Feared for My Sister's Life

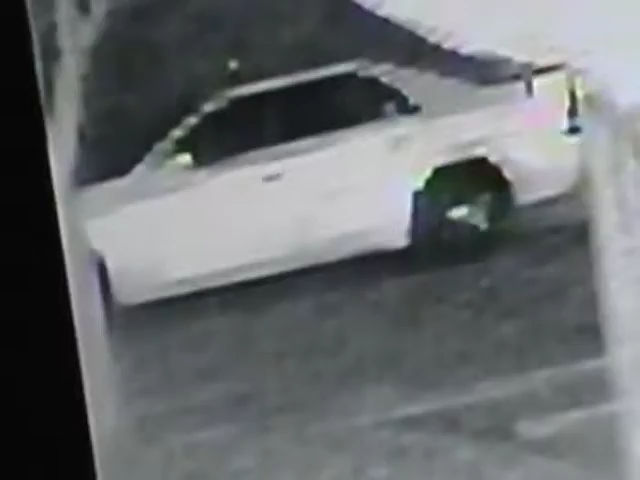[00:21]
apparently have some type of a chrome surfacing on them but nevertheless so and the individual moves
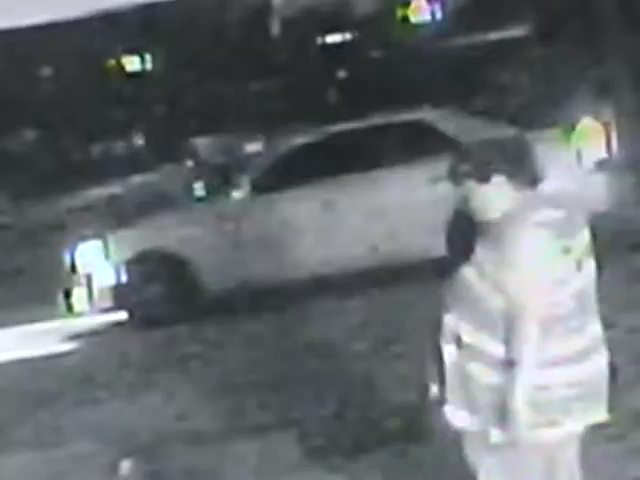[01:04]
he saw my sister coming I was in fear that she was going to be shot to death so I came right up behind her with my shotgun and the guy tennis just starts to creep slowly down the street creep slowly down the street and we're being stalked and it's part of the crime rate that's targeted us